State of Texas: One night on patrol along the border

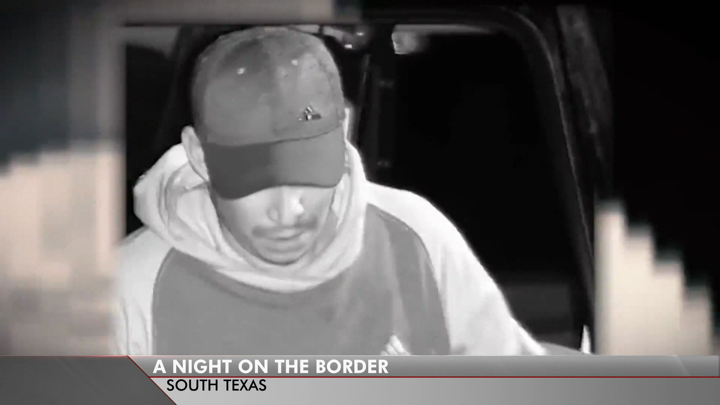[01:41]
Like this man from Guatemala who was stopped during the ride along almost 20 miles away from the nearest border patrol checkpoint. News Nation was there with night vision cameras as officials apprehended him.